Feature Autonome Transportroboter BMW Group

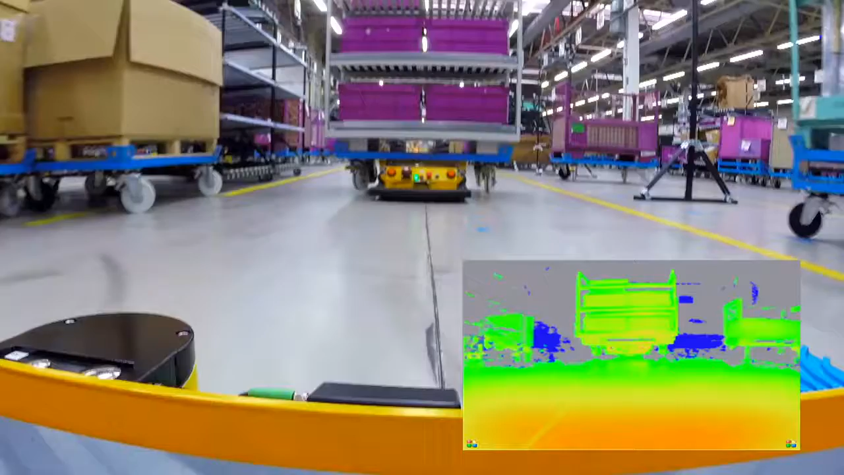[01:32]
Die 3D-Kamera hilft uns dabei, dass wir die Behälter automatisch aufnehmen können. Der weitere Schritt ist dann, dass wir einen automatischen Wechsel an der Montagelinie machen können.